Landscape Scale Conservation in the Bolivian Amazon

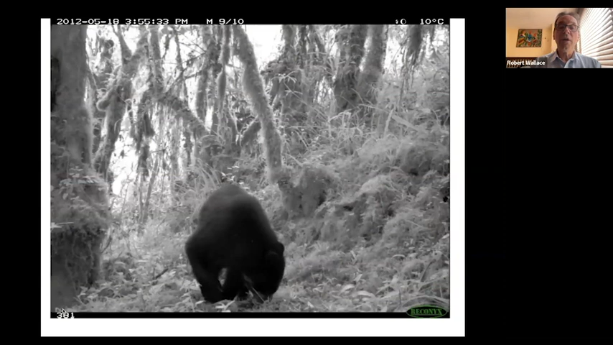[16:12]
it's also a stronghold for many of Latin America's most charismatic and iconic wildlife species. Here we can see three spectacled bears or Andean bears, a mother and two cubs trying to destroy and successfully actually opening one of the camera traps.